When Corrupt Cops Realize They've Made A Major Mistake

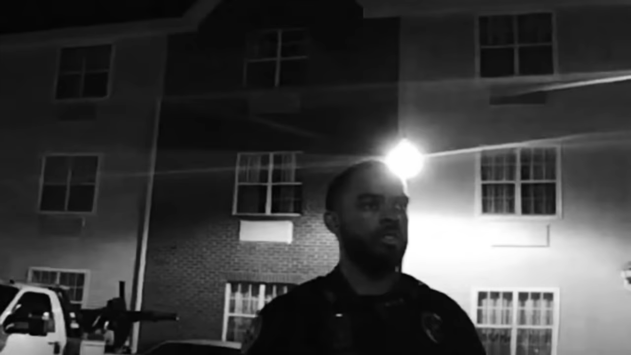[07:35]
Backup, including Officer James Land, arrived. Officer McCarty once again deployed her taser, using it on Mr. Muriel almost 30 times while he was pinned down. Mr. Muriel screamed for help as all three officers essentially tortured him.
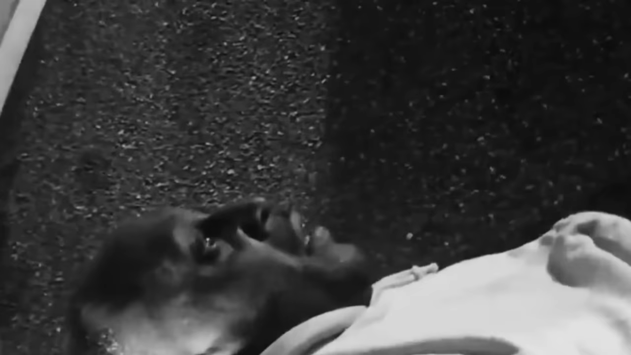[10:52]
However, officers misinterpreted his inability to comply as resistance, which was untrue.
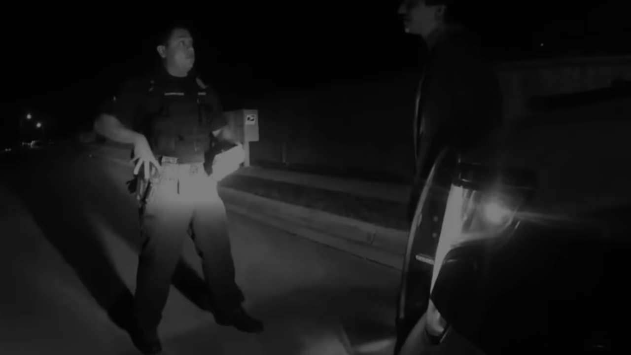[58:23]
A second officer, who happened to be the supervisor of the first officer, arrived at the scene, catching Mr. Xavier's attention as someone he had encountered before. Interestingly, the supervisor's presence served to corroborate Mr. Xavier's assertion that he was not underage. With this confirmation, the supervisor effectively dispelled any lingering suspicion the first officer had regarding Mr. Xavier's age. Logically, this should have prompted the release of Mr. Xavier from his unlawful detention by the first officer.